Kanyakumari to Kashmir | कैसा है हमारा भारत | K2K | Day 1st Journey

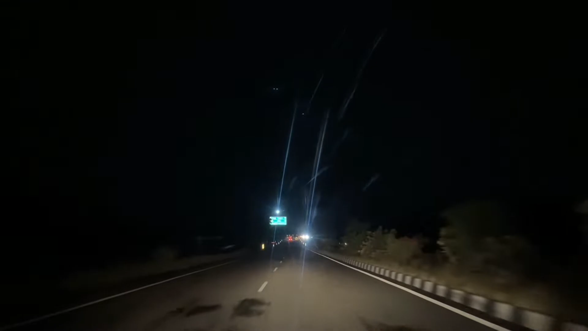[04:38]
دوستو ہم پہنچ چکے ایک کرور اور اگر آپ کو پتا ہے تو کرور سیٹی
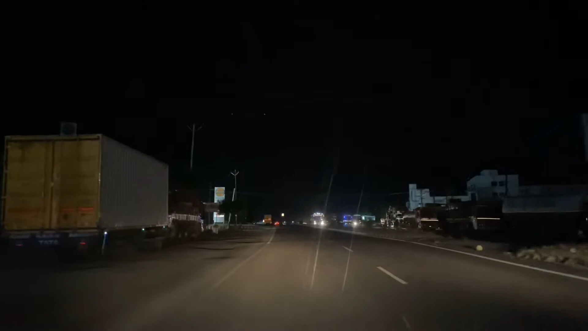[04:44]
کے نام پہ ایک بینک ہے کرور ویاس بینک ٹائم ہو چکا ہے دس بچ
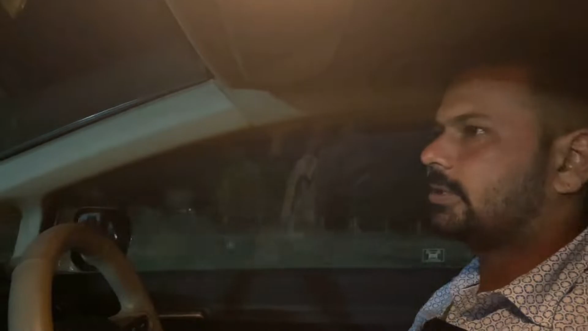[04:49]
چکے ہیں رات کے دیکھتے ہیں کہاں تک پہنچ پاتے ہیں آج
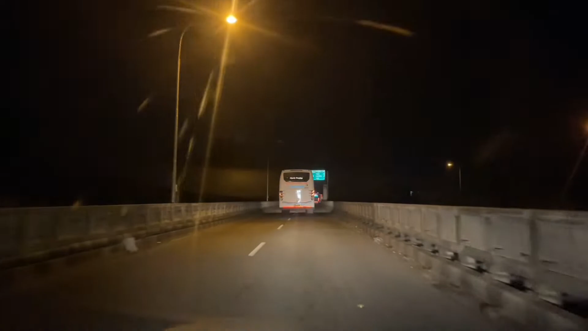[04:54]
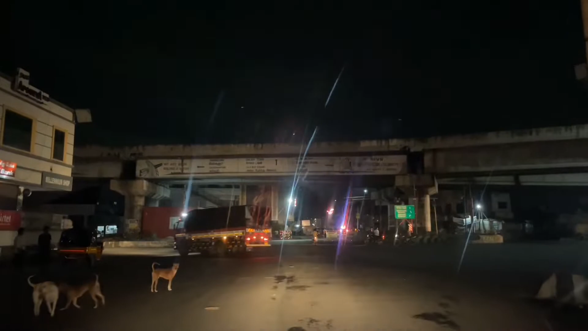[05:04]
دوستو ہم پہنچ چکے ہیں سیلم و ٹائم ہو چکا ہے گیارہ بچ کے پندرہ منٹ ابھی ہم یہاں سے لیفٹ رن لے لیتے ہیں بینگلور کی اور
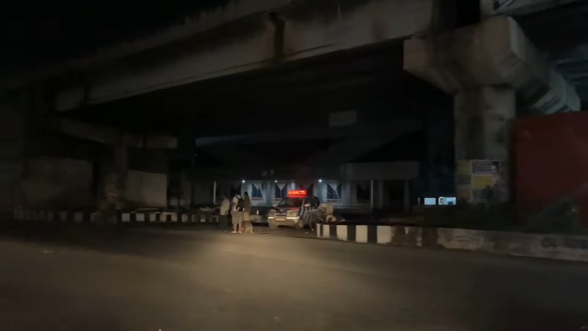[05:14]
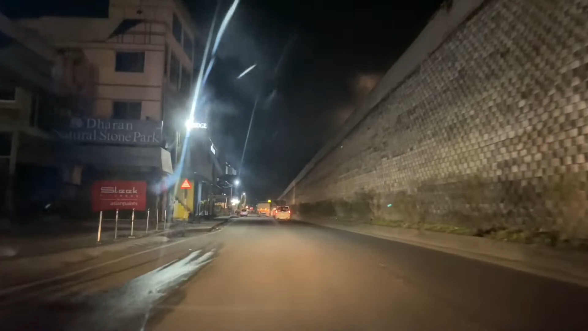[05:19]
دوستو وہ سیدھی سڑک اندر جاتے تھی سیلم شہر کے اندر اور ابھی ہم جا
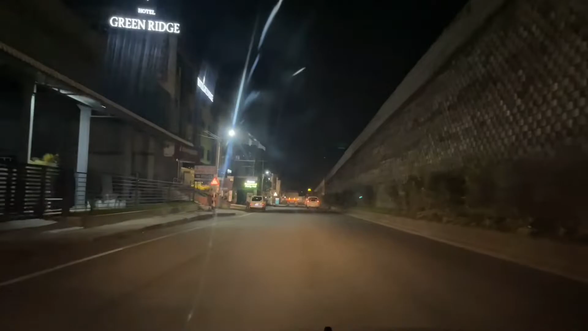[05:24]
رہے ہیں پائی پاس یہاں سے سیدھا بینگلور کی اور
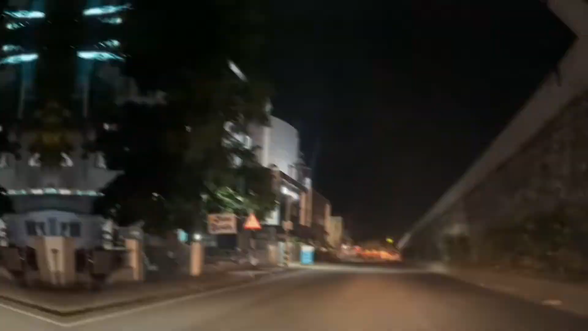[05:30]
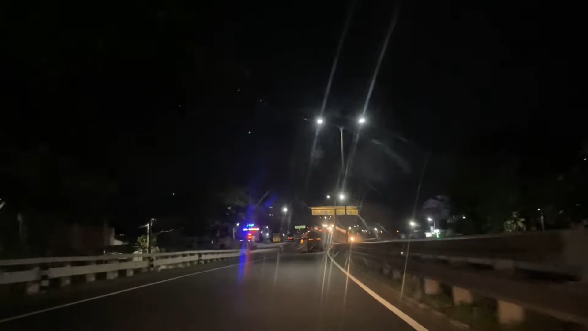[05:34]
دوستو بارہ بجنے والے ہیں اور ابھی گاڑی میں ٹینک فل کروا
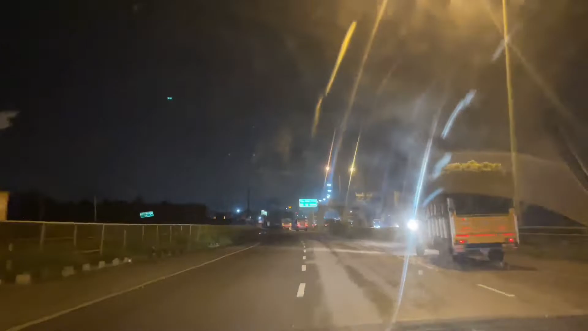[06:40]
تو دوستو ابھی ہم تمیلاڈو سے کرناٹکا میں انٹر ہو رہے ہیں یہ ہے دوستو پورڈر تمیلاڈو اور کرناٹکا کی
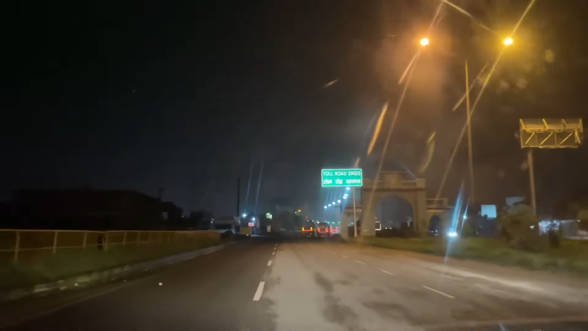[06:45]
بورڈر کے اوپری دوستو بینگلور شہر بسا ہوا ہے یہاں سے اب یہ ٹول
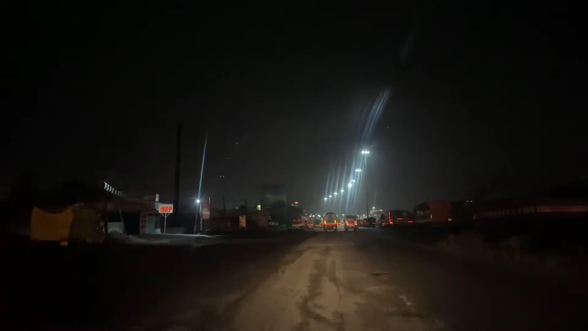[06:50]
پار کرتے ہی الیکٹرونک سیٹی آ جائے گی یعنی بینگلور شہر
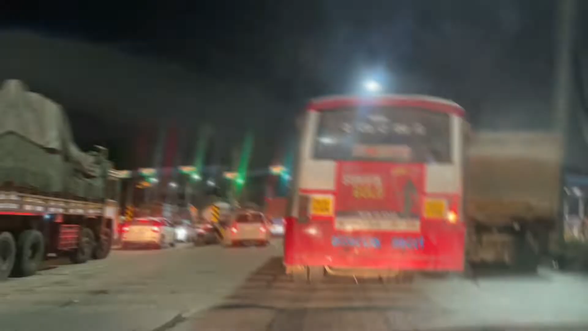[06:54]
دوستو اگر آپ کبھی آؤ اس آئیوے پہ کنیا کماری سے یا کنیا کماری جا رہے ہو تو دوستو اس